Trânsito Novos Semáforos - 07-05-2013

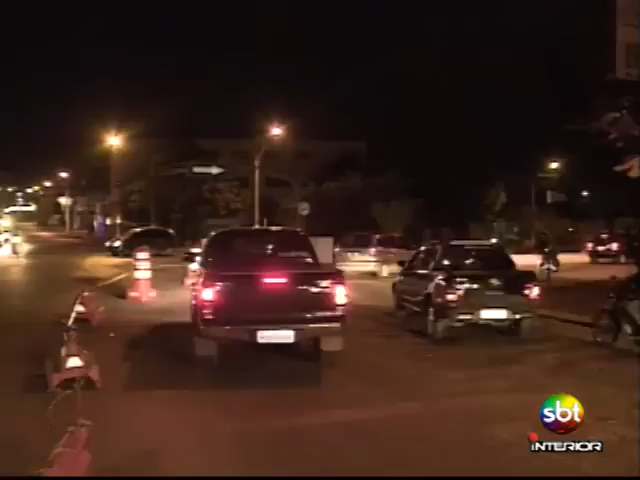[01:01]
O local foi bloqueado com cones pela prefeitura. E agora o motorista tem que passar pelo semáforo para fazer o retorno na José Ferreira Batista. Quem for sentido Rua do Fico, vai ter...